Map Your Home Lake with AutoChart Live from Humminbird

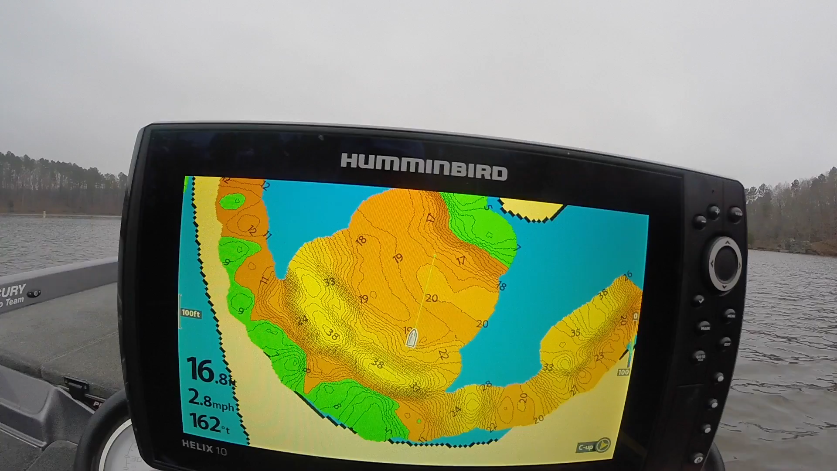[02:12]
On screen: speed 2.8 mph
but it isn't actually shallow where you're in danger of hitting the bottom. As you can see here, let me center you up. You can have multiple colors. I have five colors selected. So, green is the shallowest and that's right there up at the point, you know, as if you're fishing on the bank, that's the depth you're in. Then there's a darker orange, that's that mid-depth,
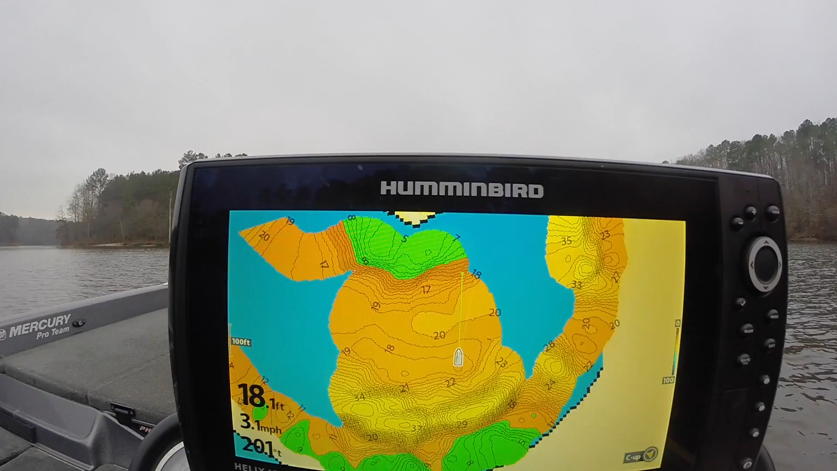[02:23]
On screen: depth 18.1 ft, speed 3.1 mph
about 8 to 13 it looks like. You can change it and set it many different ways for your preference.
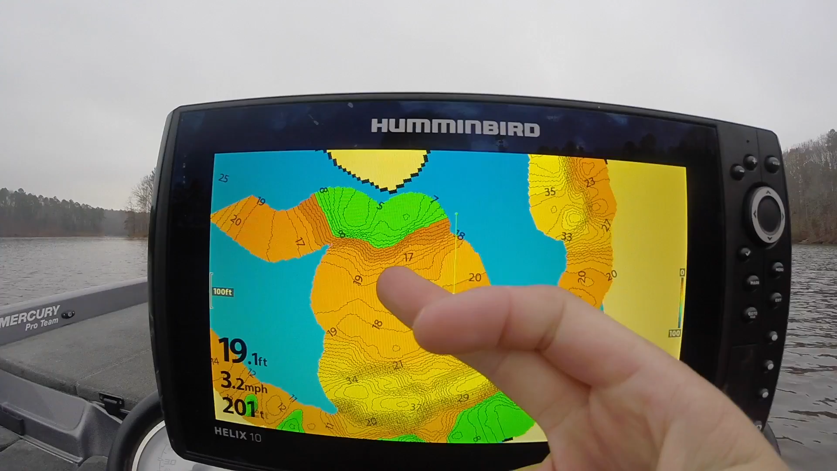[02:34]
On screen: depth 19.1 ft, speed 3.2 mph
There's another slight color of orange, about 15 to 20 is that orange. Then there's an even lighter orange.
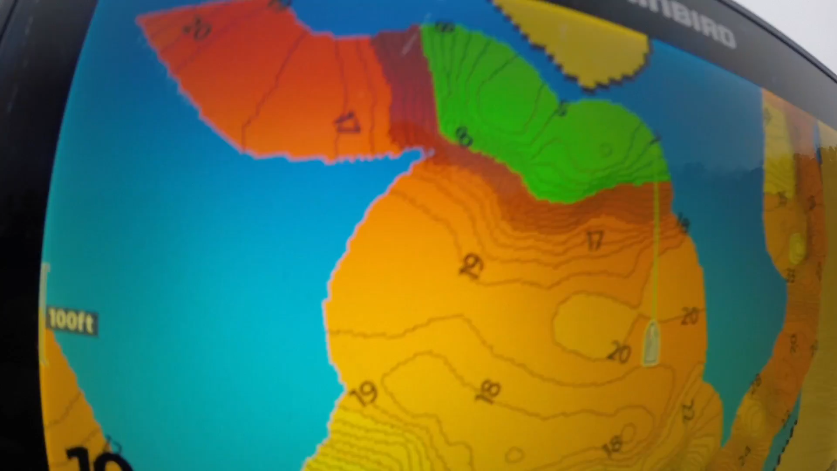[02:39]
That lighter orange is, right now, it says 20 feet. And as we're mapping right now, we're making our own chart. So, as you can see, it's filling in the data. We're in 20 feet, 21 feet right now. So, it's showing, hey, we need to update. It said it was 18 on our first pass through.
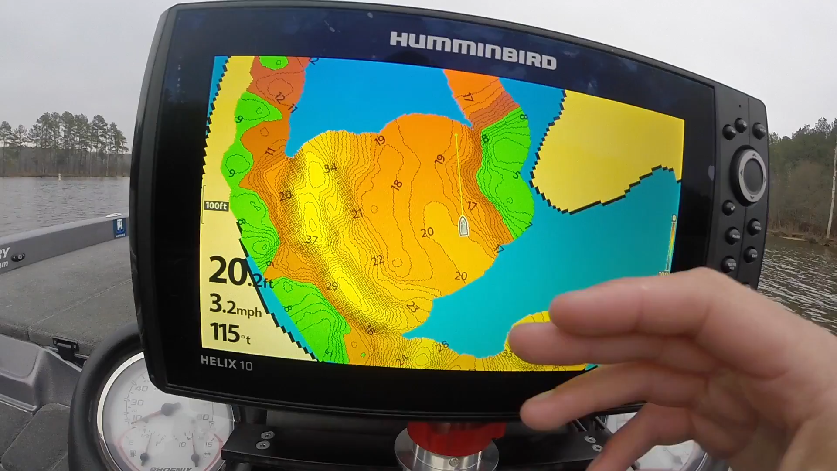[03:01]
On screen: depth 20.2 ft, speed 3.2 mph
And as we start building it more, it'll adjust it. And this flat that was just a circle is now coming out and it'll probably extend all the way across. But, as you can see, as we come out towards this buoy,
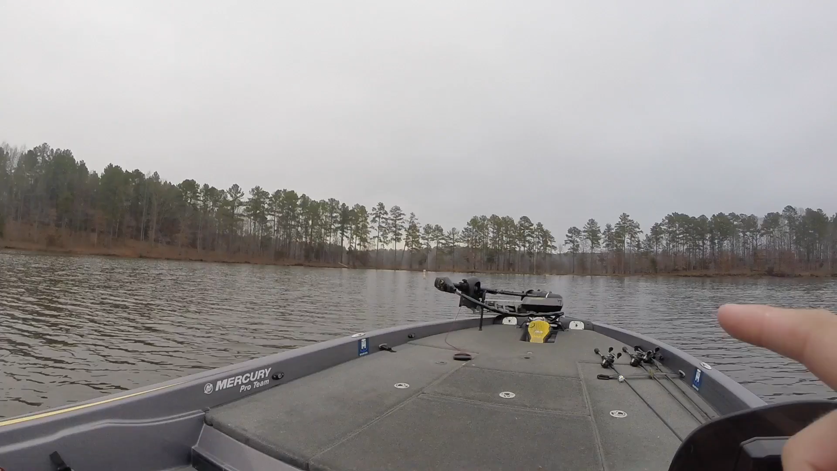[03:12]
straight ahead, the buoy is roughly in 20 feet of water. You can see the channel. We have it in yellow. The channel swings around the other side of the bank, closer to that side. And that's in a yellow.
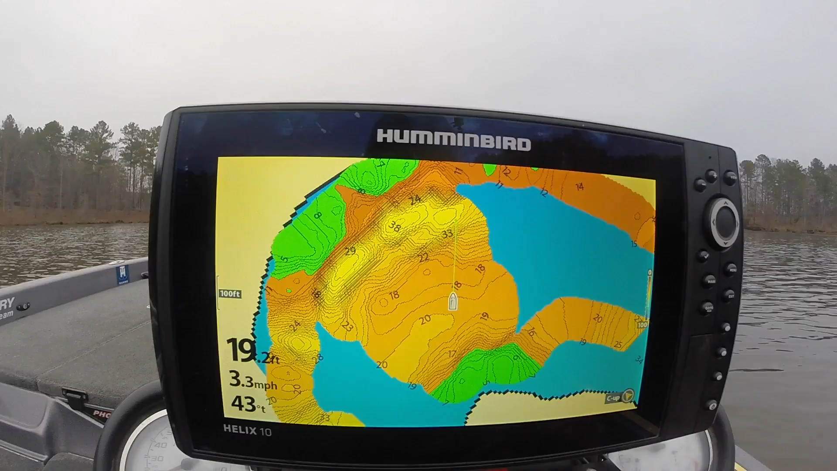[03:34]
On screen: depth 19.2 ft, speed 3.3 mph
So, it's 30 to 38 from what you can see. You can use your nav lines. If you want to have every two feet with a nav line, you can. If you want it every single foot.
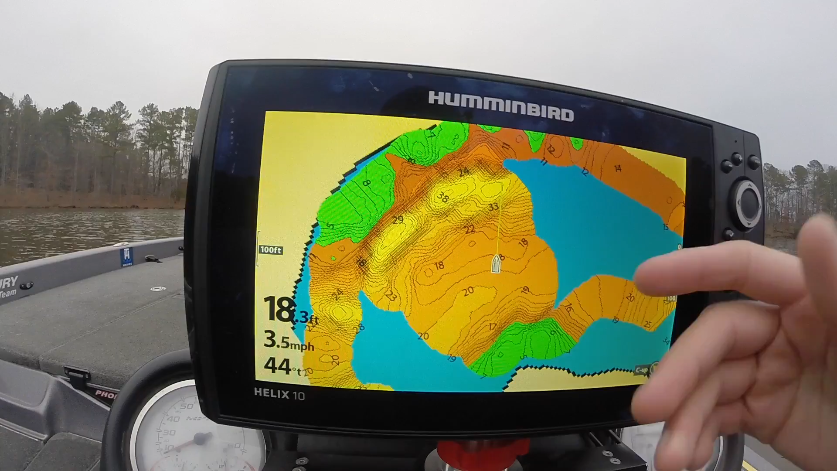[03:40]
On screen: speed 3.5 mph
As you can see, I have 18. There's an 18 foot hump. Then it drops down to 19. And then there's a 20 foot hump. Or, you know, a 20 foot ditch.
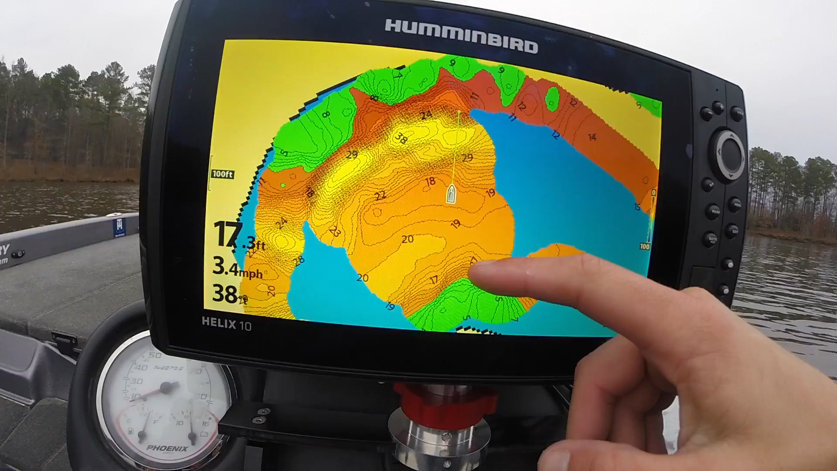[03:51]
On screen: depth 17.3 ft, speed 3.4 mph
And then it'll, you know, every single line is a contour. It's a foot. So, however your preference is, AutoChart Live can do it for you. Obviously, once you map it pretty good, it's not going to adjust. So, as you can see, we're not updating any right now. But even fishing down the bank. Earlier, I fished down this other side of the bank. And you can see where I had it just running back here while I was on the trolling motor.
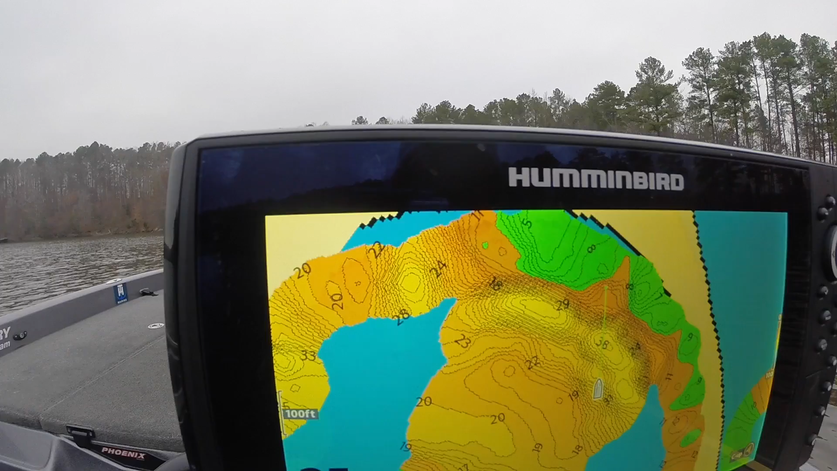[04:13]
You know, two miles an hour, a mile and a half, whatever your trolling motor does. It'll even log it when you're not at the big motor. So, you know, you can map that.
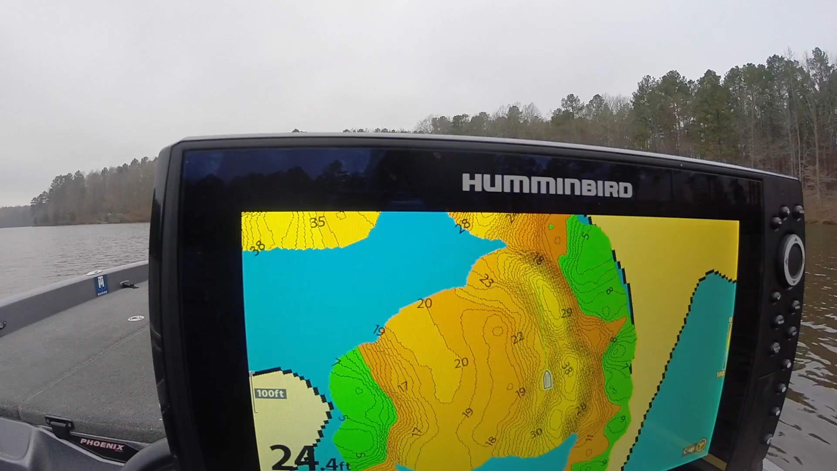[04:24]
On screen: depth 24.4 ft
And it's a lot easier than actually, like, driving right beside the land. You know, if it does come up, you might hit something. If you're just fishing down the bank, you can have it on. And you'll at least have the little depth contours for, you know, if you're beating the bank. Those depth contours.
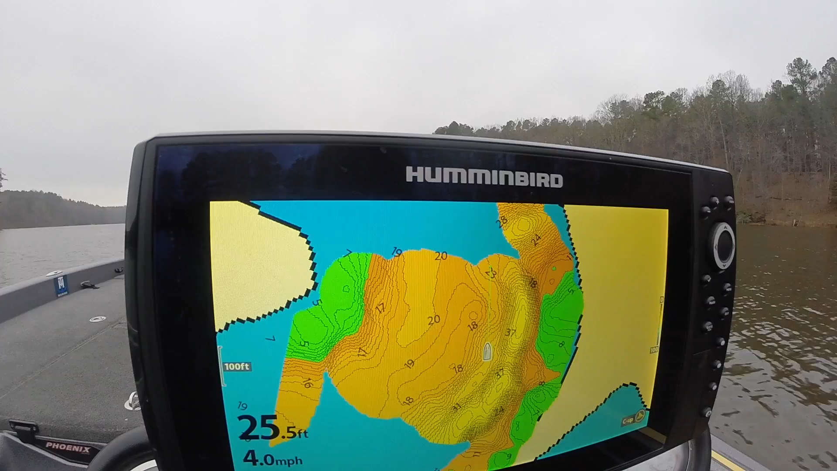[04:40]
On screen: depth 25.5 ft, speed 4.0 mph
I'm going to idle up here real quick to some unmapped water. Show you we can build it from the channel all the way to the bank. So, let's get out here where the channel is.
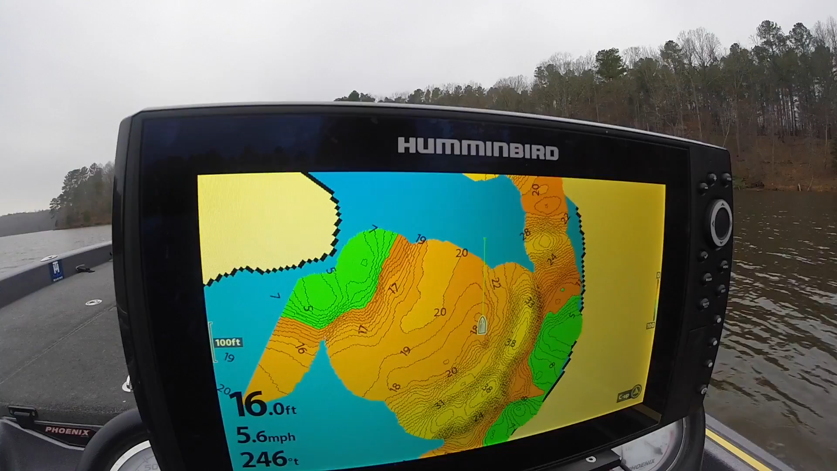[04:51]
On screen: depth 16.0 ft, speed 5.6 mph
Pretty handy deal. Otherwise, you'd have to deal with old maps that might not be up to date or no map at all. No more of that. I never, if I don't have a map, when I get to a lake, I know that I can start building a map.
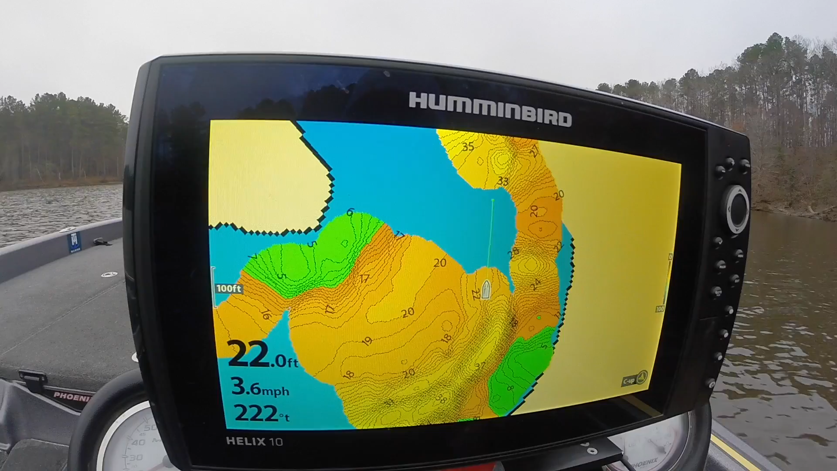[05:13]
On screen: depth 22.0 ft, speed 3.6 mph
And by the time I leave, if it's a week, if it's two days, whatever it is, I'll have an accurate map based on the transducer reading. So, as you can see here, we're going, you can see the green line of the boat cursor going straight out.
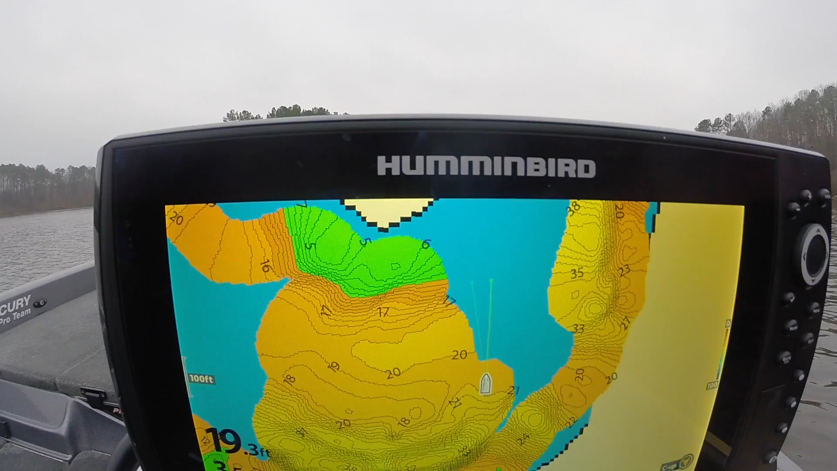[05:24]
On screen: depth 19.3 ft
And I'm going to build, see if that, let's see if this 20 foot depth contour that's like a ditch basically, through the middle of this point, if it extends out on the other side of this point, or if it'll, if it'll end up coming up shallower.
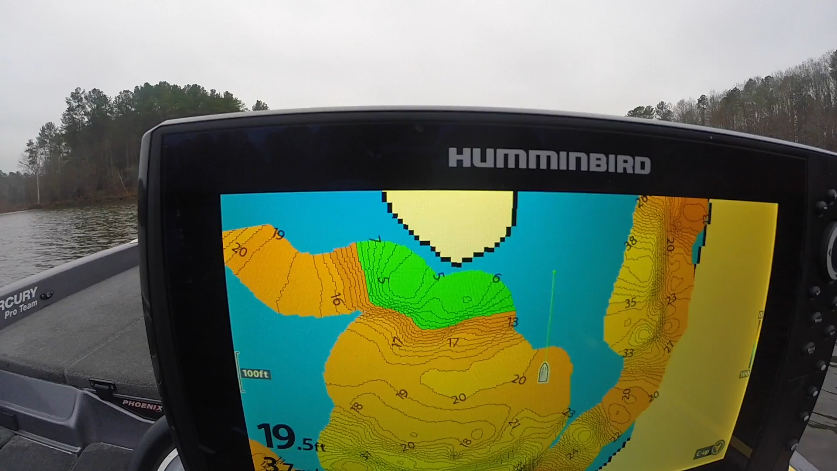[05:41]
On screen: depth 19.5 ft
You can see this big solid area right here. You might be like, why is there no depth change right there, no contour lines.
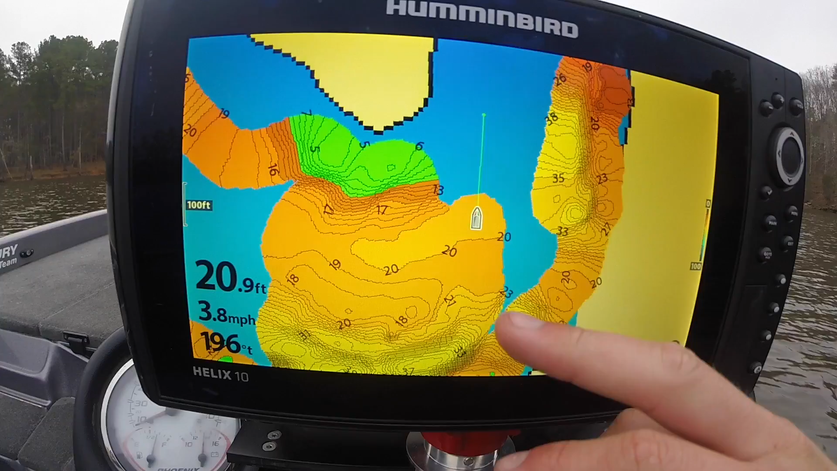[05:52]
On screen: depth 20.9 ft, speed 3.8 mph
That's telling you from right where that dark orange starts, that's 19 feet. And it won't change colors or even add a line until it's another foot. So, 20 foot depth right there.